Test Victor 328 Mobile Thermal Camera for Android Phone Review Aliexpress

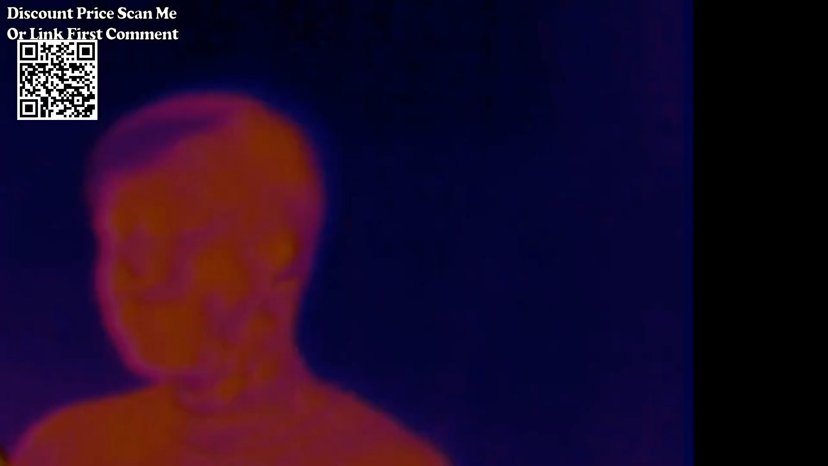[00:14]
the victor 328 mobile thermal camera a versatile infrared thermal
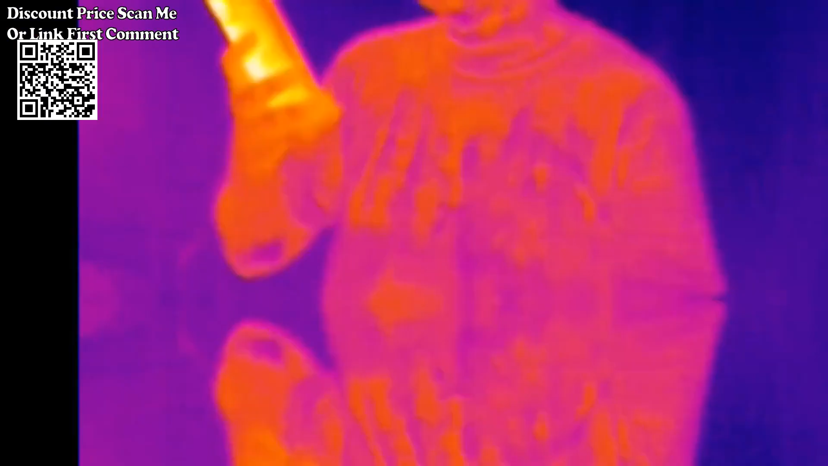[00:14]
imager designed for industrial
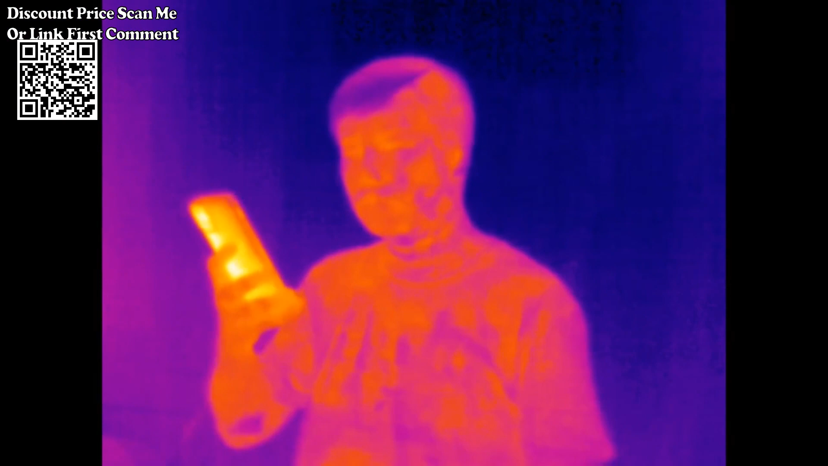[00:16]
inspection heat loss detection and various applications with its compatibility with android
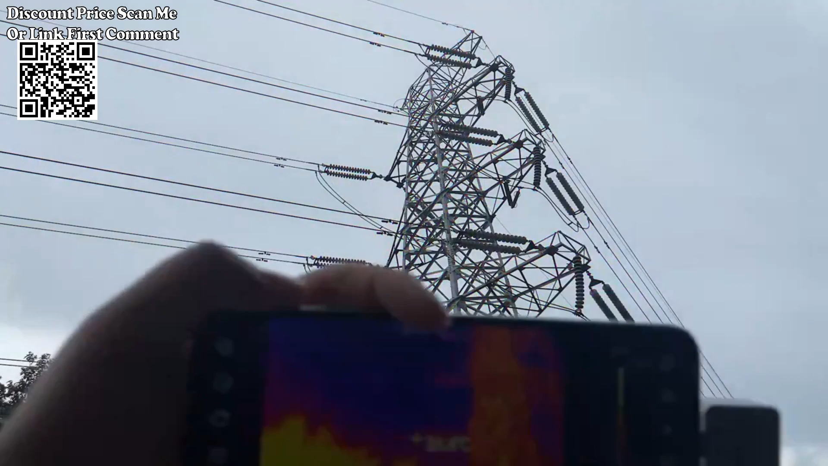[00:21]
phones via type c connection ip65
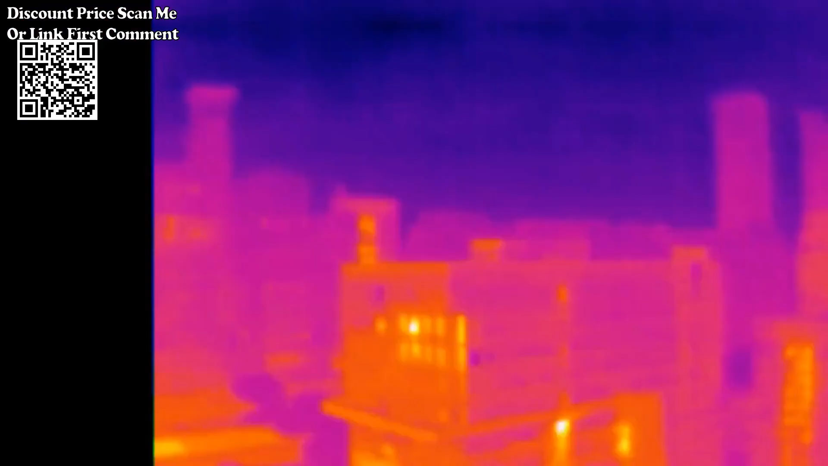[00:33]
is a portable infrared thermal imaging
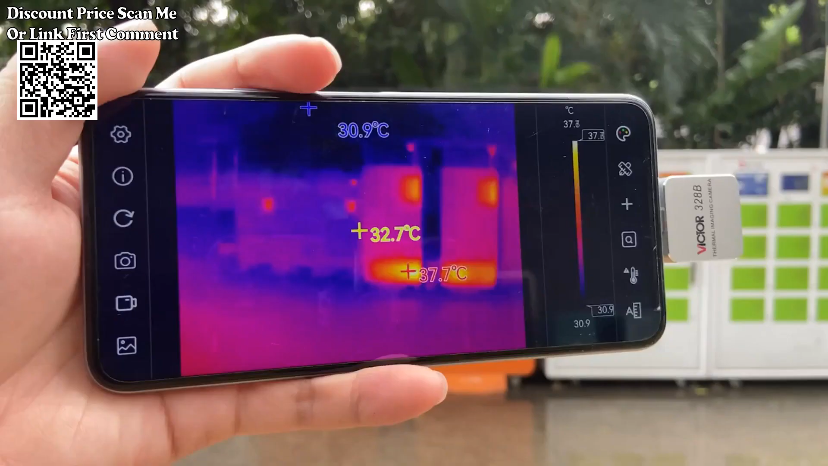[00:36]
On screen: spot 32.7°C, max 37.7°C, scale top 37.8°C, scale bottom 30.9°C
analyzer with high precision
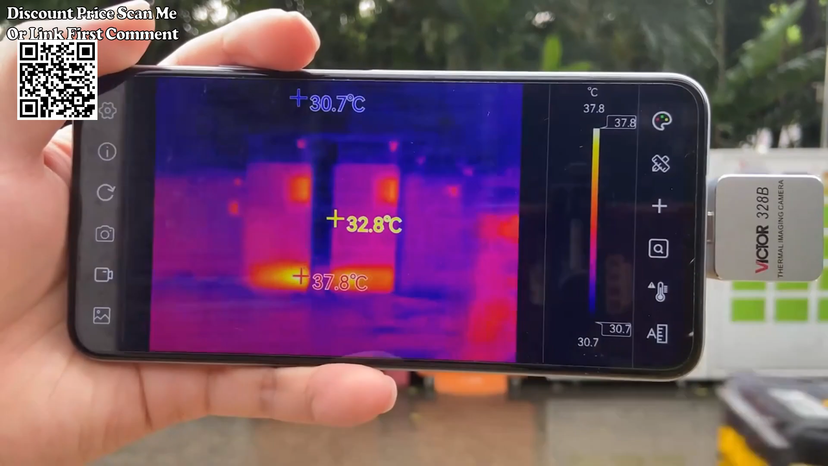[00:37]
On screen: spot 32.8°C, max 37.8°C, min 30.7°C, scale top 37.8°C, scale bottom 30.7°C
and quick response which adopts an industrial grade infrared detector with
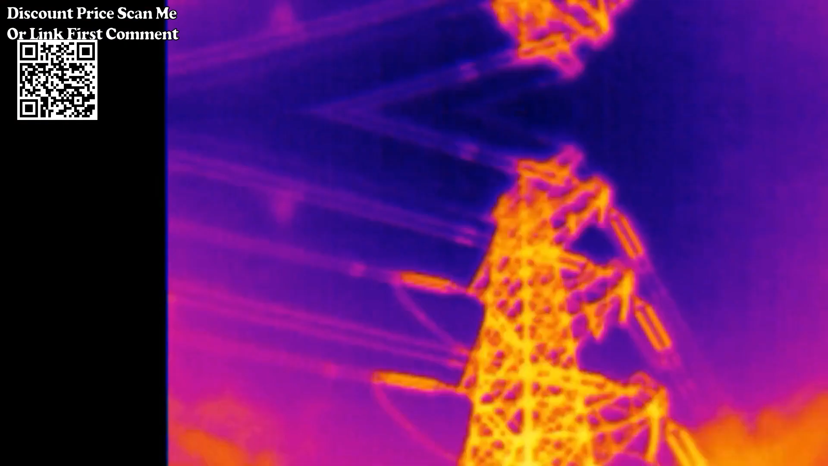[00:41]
small pixel spacing
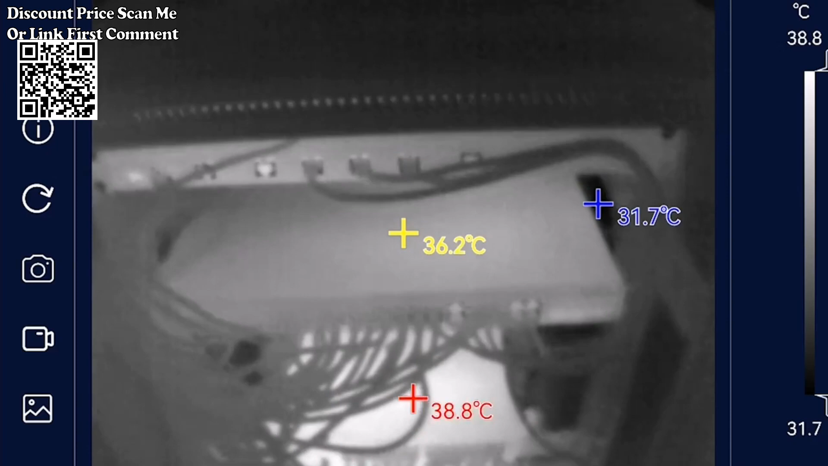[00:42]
On screen: spot 36.2°C, max 38.8°C, min 31.7°C, scale top 38.8°C, scale bottom 31.7°C
and high resolution ratio and is equipped with a 3.2 millimeters lens
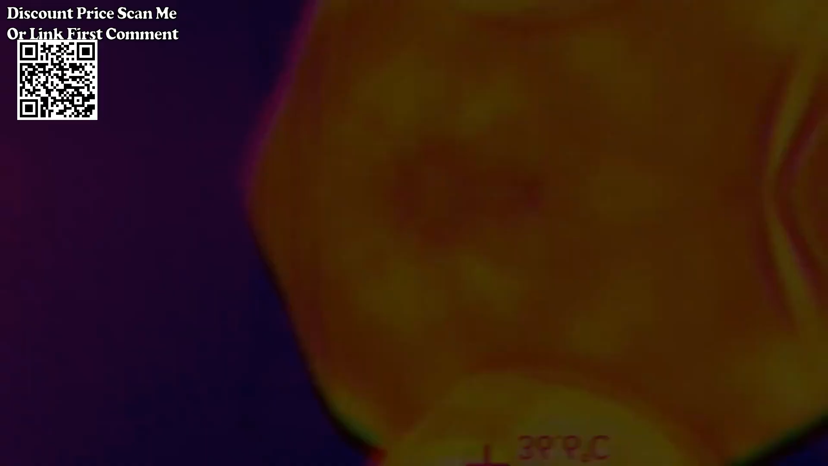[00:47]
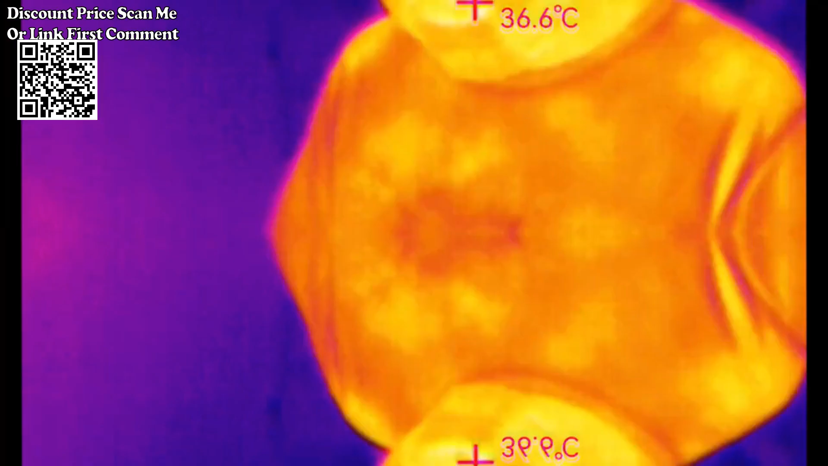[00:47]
the product
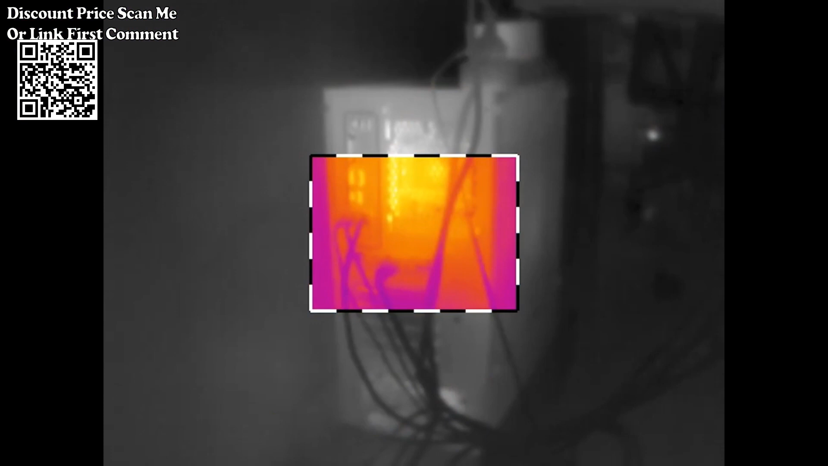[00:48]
is lightweight and portable and can be used directly when plugged in with the customized professional
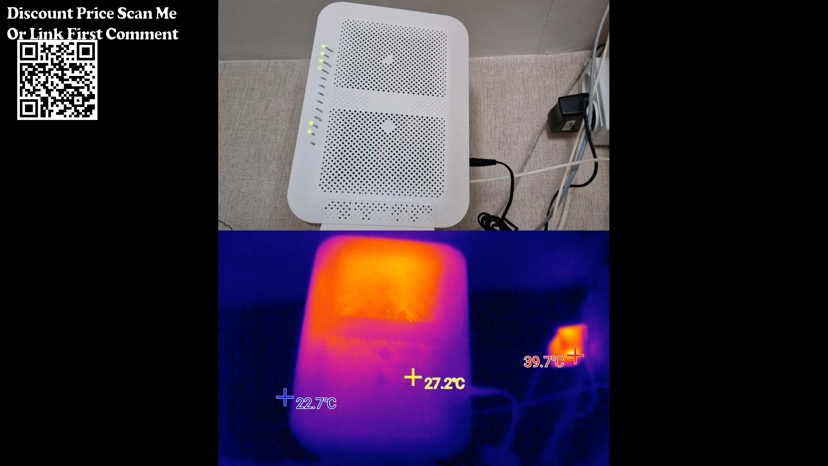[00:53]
thermal image analysis app it can be connected to a mobile phone to carry out infrared imaging
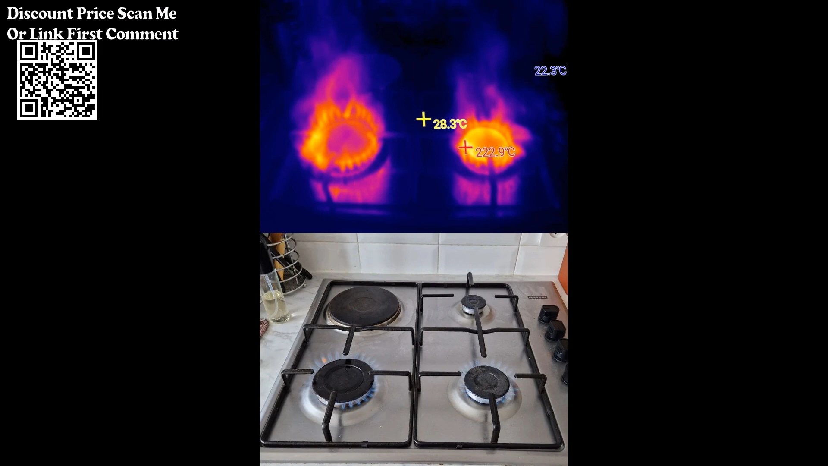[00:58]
On screen: spot 28.3°C, max 222.9°C
of the target object making it possible to perform multi-mode professional thermal image analysis anytime and anywhere enhance your industrial inspection and thermal imaging capabilities with the